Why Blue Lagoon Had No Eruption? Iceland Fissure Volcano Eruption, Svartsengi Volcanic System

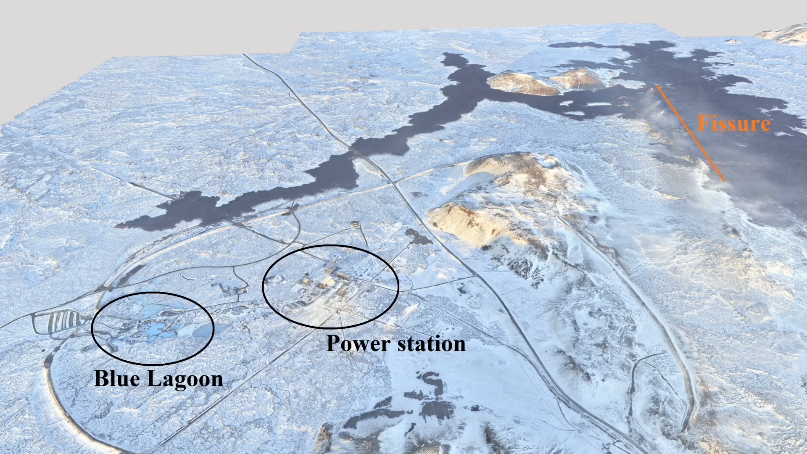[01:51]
which start in that region and magma accumulation under the Swarcing actually compacts the cracks and the fractures and fault lines under the Swarcing and Blue Lagoon itself.